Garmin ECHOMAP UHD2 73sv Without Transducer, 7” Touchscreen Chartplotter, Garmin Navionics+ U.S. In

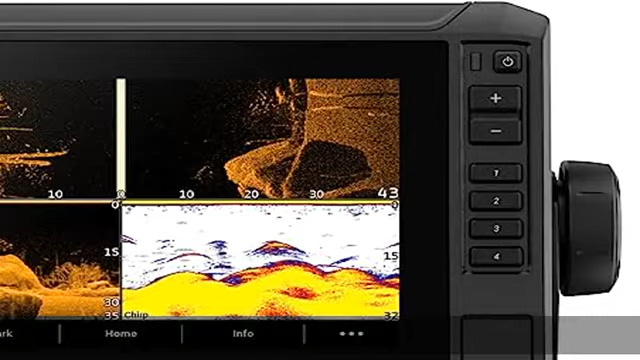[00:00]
About this ITMEZI 2U7 chart plotter with a bright,
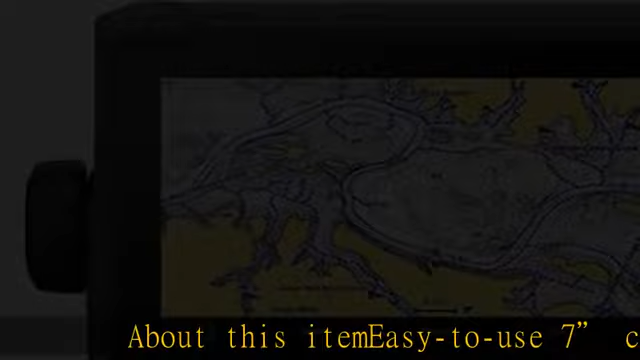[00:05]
sunlight-readable touchscreen display built-in Garmin Navionics and Inland Maps with integrated Navionics data cover more
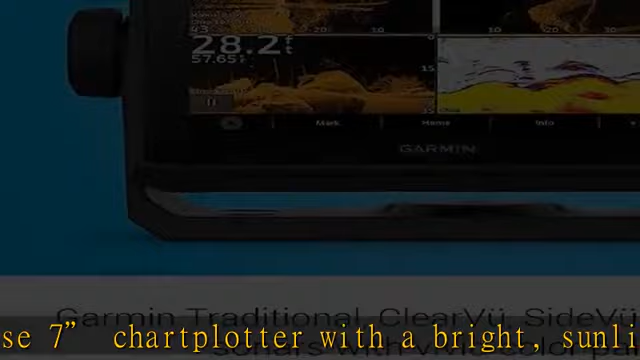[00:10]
than 18,000 lakes with up to one contours built-in Wi-Fi connectivity lets you wirelessly share sonar,
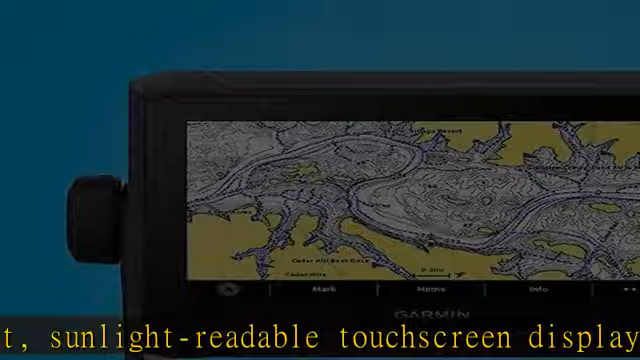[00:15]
waypoints, and routes with another Ecomap UHD2 chart plotter
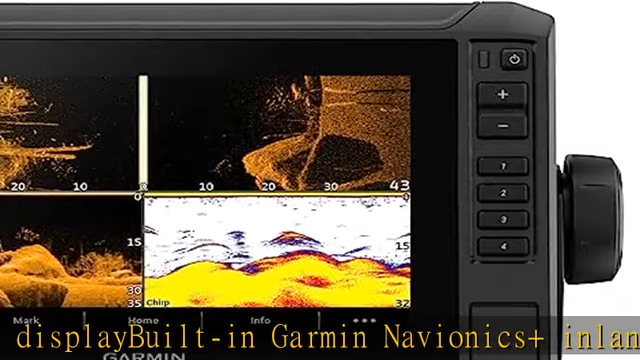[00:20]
wirelessly connects to your force trolling motor to create and follow routes, navigate to waypoints,
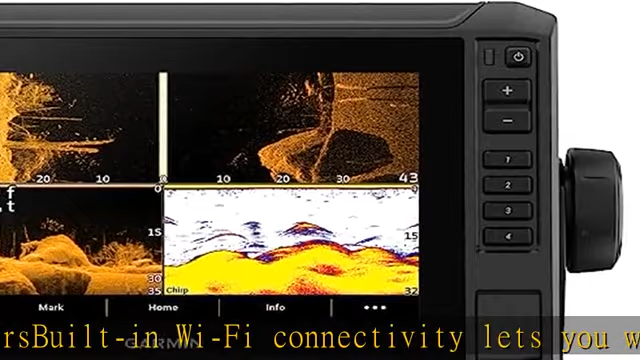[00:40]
with integrated Navionics data cover more than 18,000 lakes with up to one contours built-in
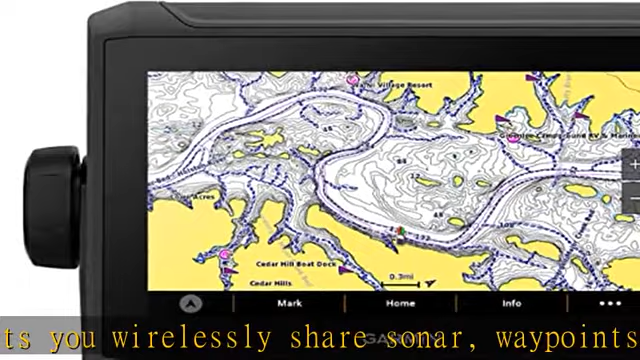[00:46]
Wi-Fi connectivity lets you wirelessly share sonar, waypoints,
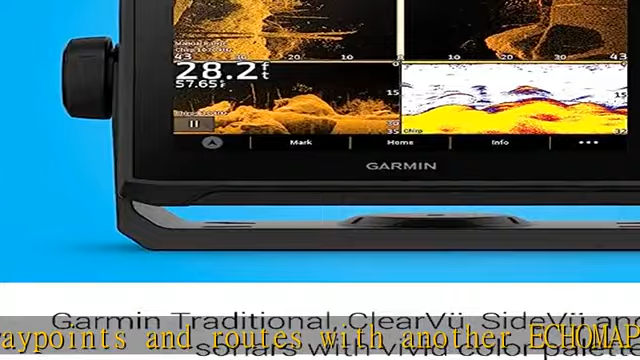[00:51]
On screen: depth 28.2 ft
and routes with another Ecomap UHD2 chart plotter wirelessly connects to your force trolling motor to create and follow routes,
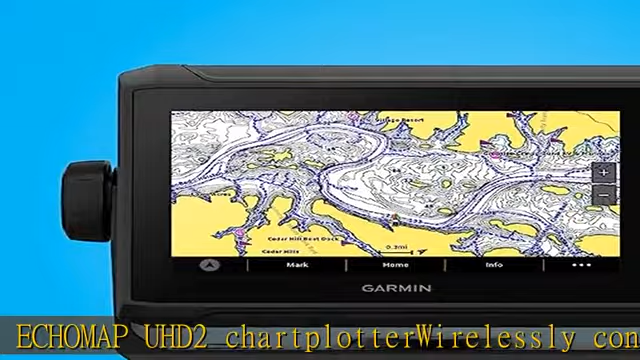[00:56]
navigate to waypoints, control speed, and the waypoints.
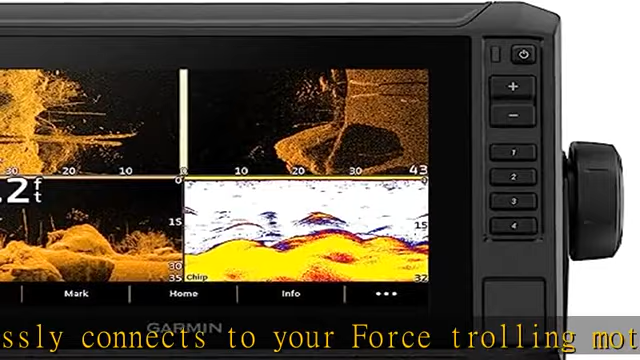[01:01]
To get this product today at the best price about this ITMEZI 2U7 chart plotter with a bright,
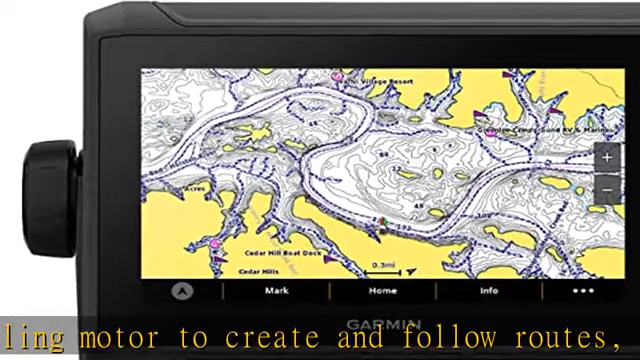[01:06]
sunlight-readable touchscreen display built-in Garmin
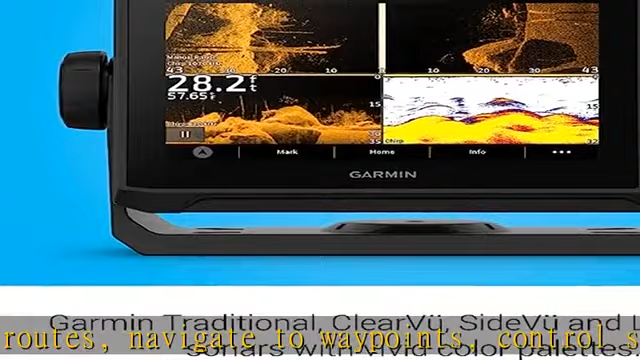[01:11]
On screen: depth 28.2 ft
Navionics and Inland Maps with integrated Navionics data cover more than 18,000 lakes with up to one contours built-in Wi-Fi connectivity lets you wirelessly share sonar,
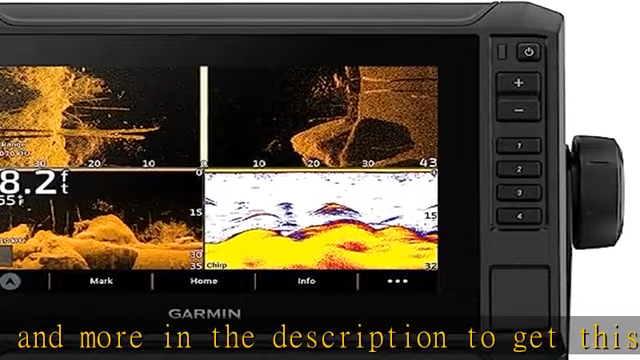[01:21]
waypoints, and routes with another Ecomap UHD2 chart plotter wirelessly connects to your force trolling motor to create and follow. Roots, navigate to waypoints, control speed, check battery life and more in the description to get this product today at the best price about this ITMEZI 2U7 chart plotter with a bright, sunlight-readable touchscreen display built-in Garmin Navionics.